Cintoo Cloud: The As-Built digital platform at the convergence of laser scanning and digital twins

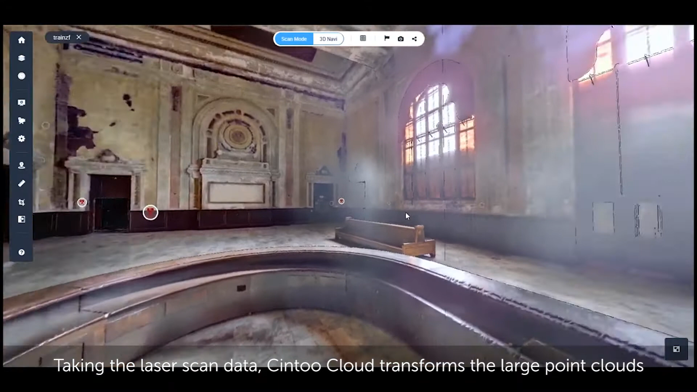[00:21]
Taking the laser scan data, Sintu Cloud transforms the large point clouds into 3D meshes,
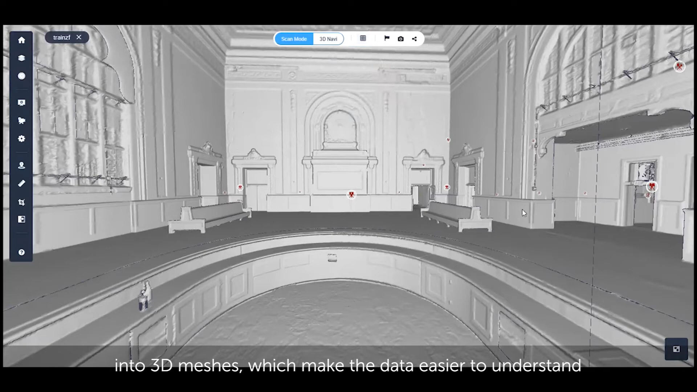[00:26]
which make the data easier to understand so you can extract meaningful information.
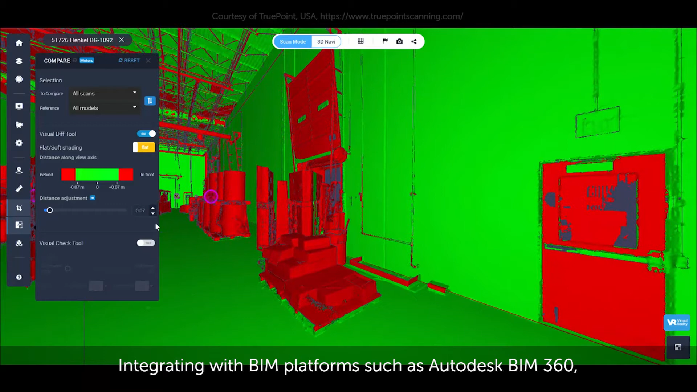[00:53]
Sintu Cloud enables you to compare the as-built scans to the BIM model and create issues for your preferred BIM coordination platform.